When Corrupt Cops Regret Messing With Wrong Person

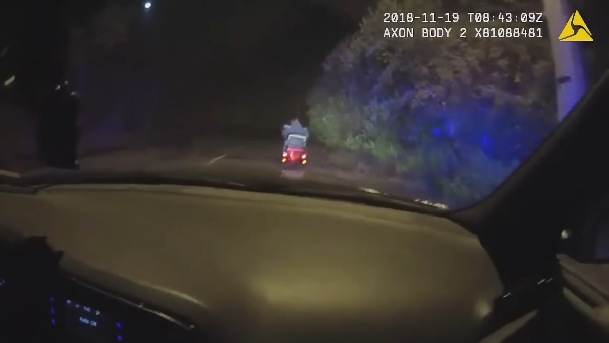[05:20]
So when she parks this, you'll put her in handcuffs. She is under arrest.